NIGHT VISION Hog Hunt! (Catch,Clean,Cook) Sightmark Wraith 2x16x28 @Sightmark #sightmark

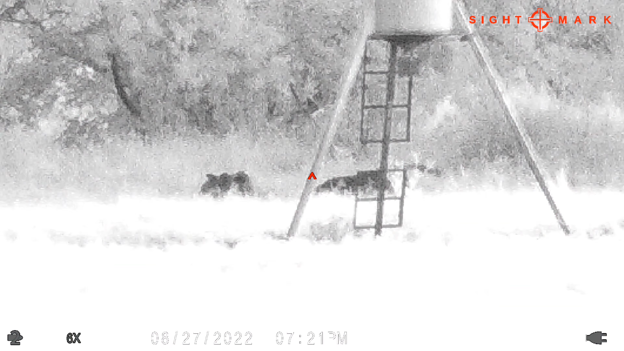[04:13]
Looked like there might have been some pigs up on the back side of the brush line, kind of circling around.
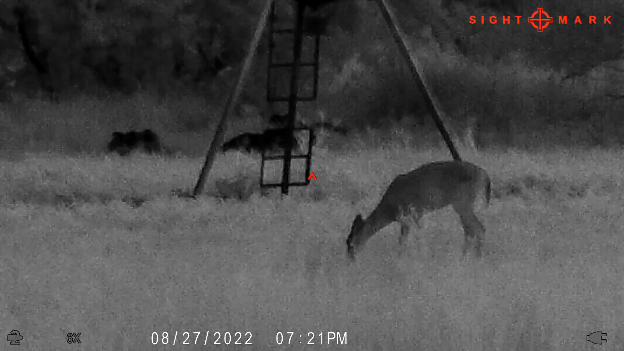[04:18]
Uh-oh.
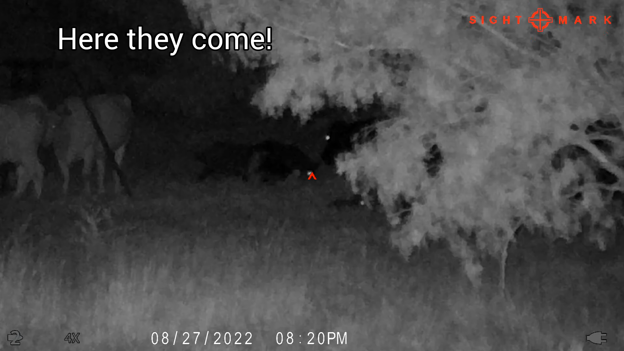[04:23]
This sneaky doe come right alongside of me. Probably 10 yards off the blind. Just looking at me. Sneaky.
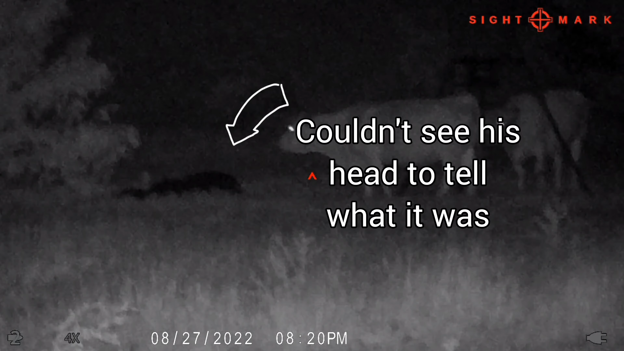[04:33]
Just trying to pull a fast one on me. So if you see, I've got this wire out here, goes into the Sightmark.
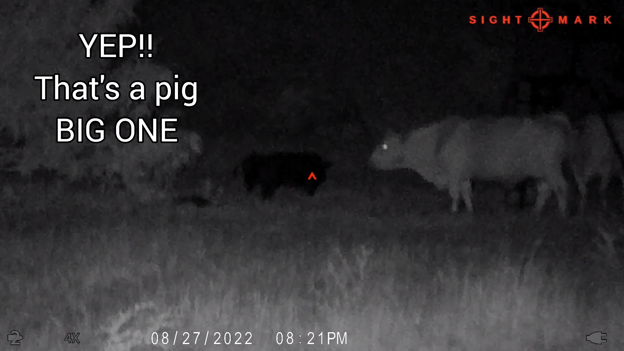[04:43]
I could run it off of this little battery pack all night. I just got a 10-foot cable kind of wrapped around the IR light and a little bit of the scope itself. That way something happens, something falls or trips, I don't pull that plug and damage that little insert where it goes in. So, but yeah, you do this, you can run all night.